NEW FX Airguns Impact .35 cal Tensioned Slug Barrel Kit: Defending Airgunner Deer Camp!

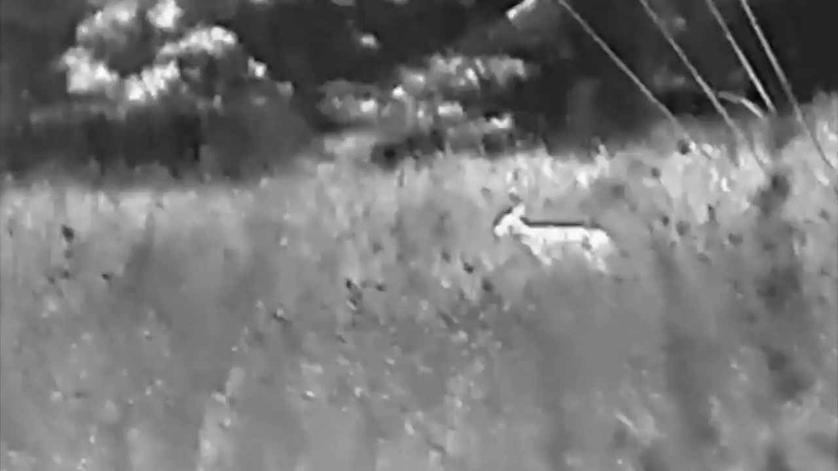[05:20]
resolution is great so i tell you what if you're a deer hunter it's important to protect that deer hunting property
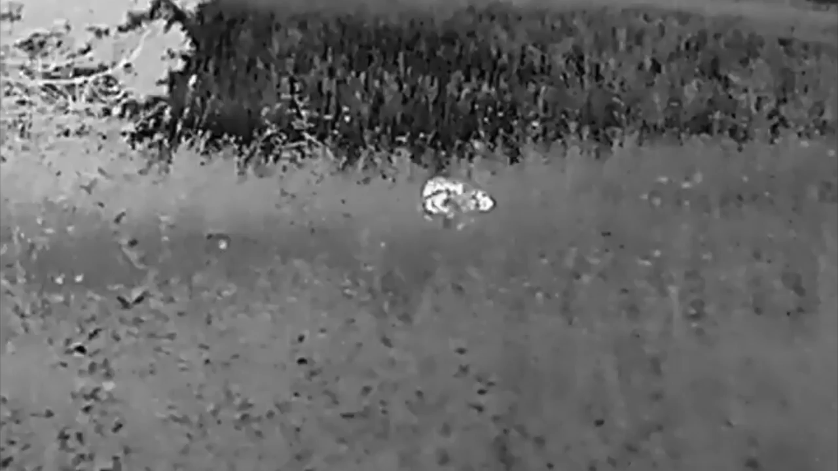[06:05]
this porcupine i set up right outside that blind and this porcupine
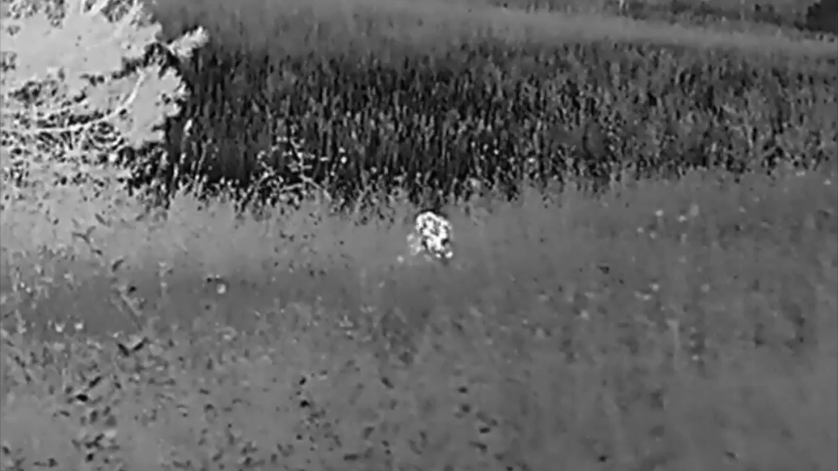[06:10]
came in super slow put the crosshairs right on his chest smoked them and it just dumped all 150 foot pounds of energy
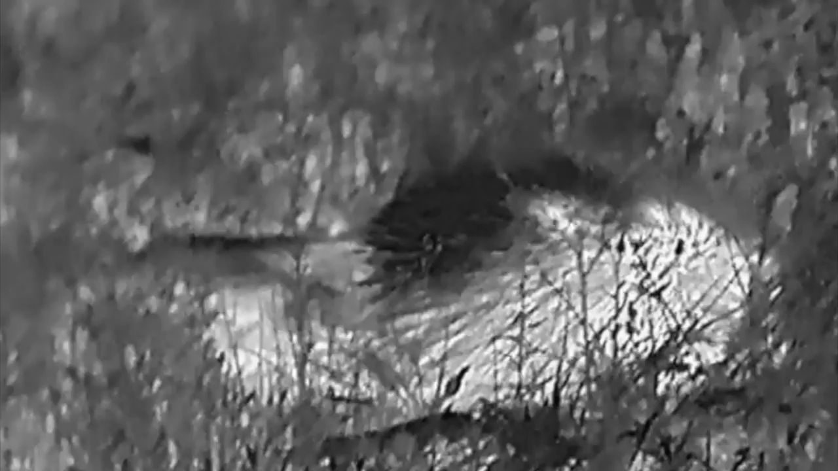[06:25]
into it shot all kinds of porcupine quills out the backside